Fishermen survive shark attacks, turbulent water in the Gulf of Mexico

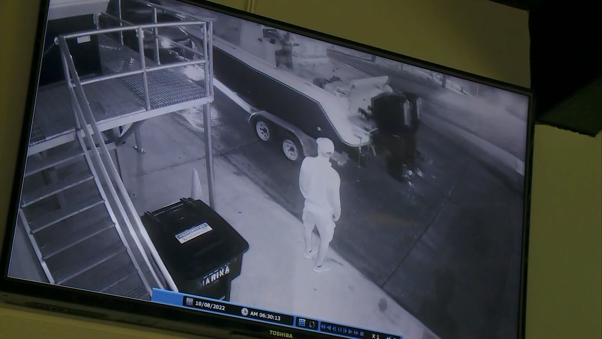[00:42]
Video from Delta Marina in Empire shows three men loading their boat at the dock early Saturday morning. Fong Lee, Sun Nguyen, and Lun Nguyen from Harvey were heading out to the Gulf of Mexico to catch Red Snapper.